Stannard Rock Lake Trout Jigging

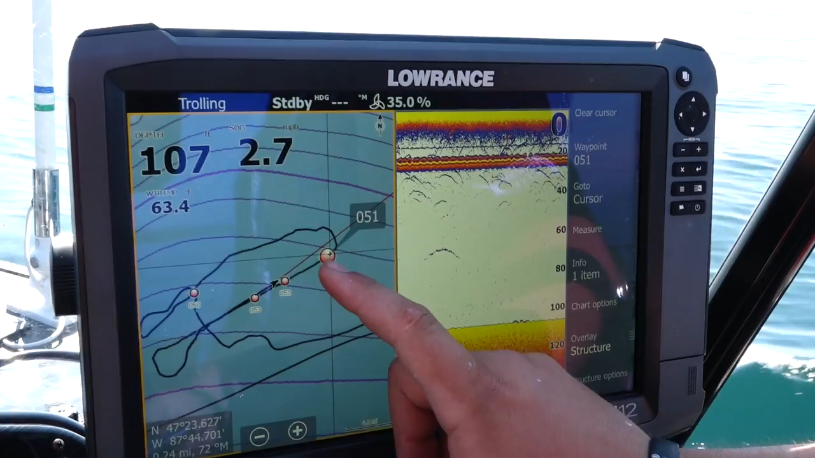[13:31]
On screen: depth 107 ft
literally driving over top of the water that we just fished.
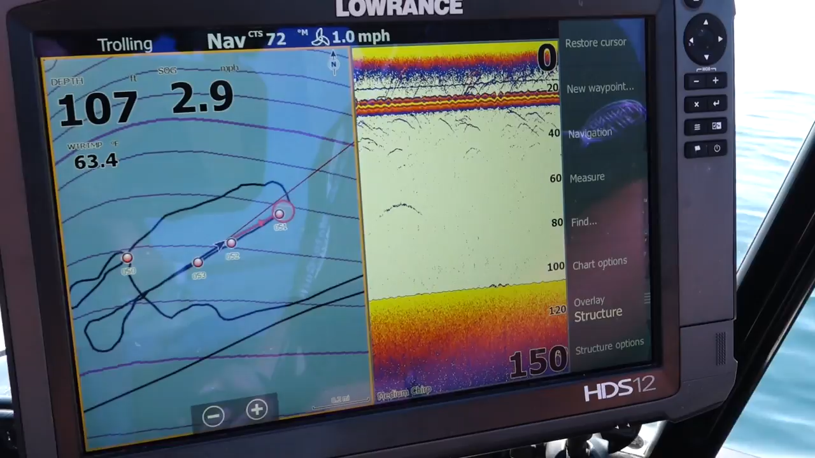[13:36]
On screen: water 63.4°F
This technology that's coming out is extremely important. It's putting more fish in the boat for me. I know it'll put more fish in the boat for you.